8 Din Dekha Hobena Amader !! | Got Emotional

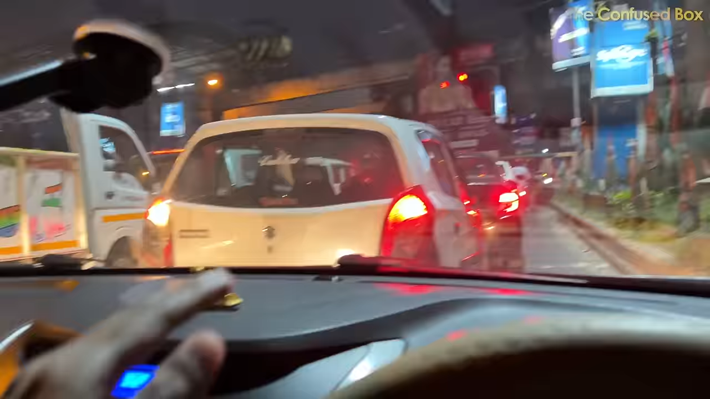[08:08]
না গাড়িগুলো সরছে না যেতে দিচ্ছে, অ্যাম্বুলেন্সরা তখন থেকে করে যাচ্ছে।
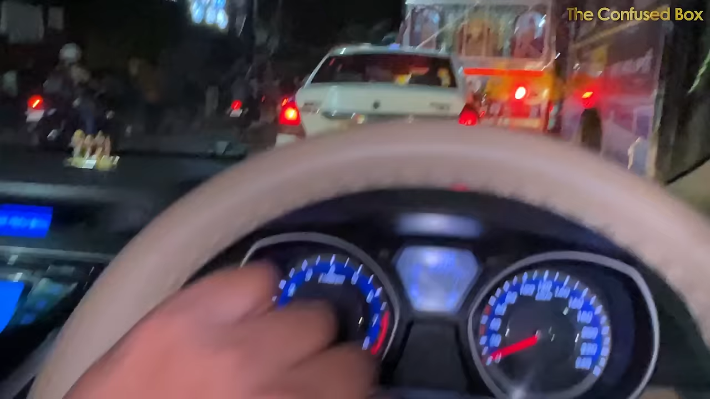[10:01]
যদিও টাইম হচ্ছে 7:10, আশা করি 15-20 মিনিট ম্যাক্স তার মধ্যে পৌঁছে যাব। প্রবলেমটা হচ্ছে বাসগুলো এখানে প্যাসেঞ্জার তোলার জন্য নড়েই না,
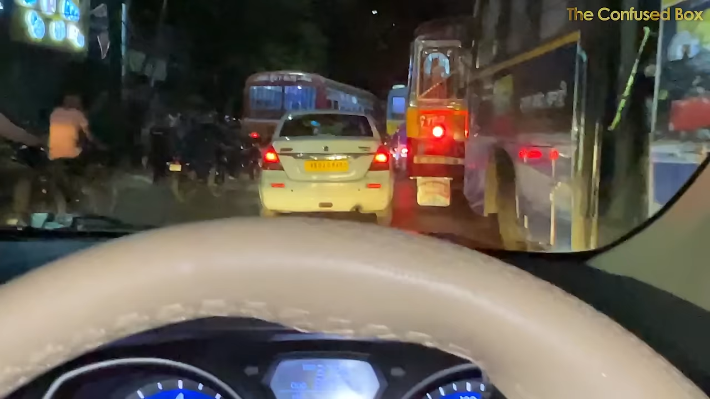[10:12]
তার মধ্যে সিগন্যাল আর তার মধ্যে এক্সট্রা এত গাড়ি।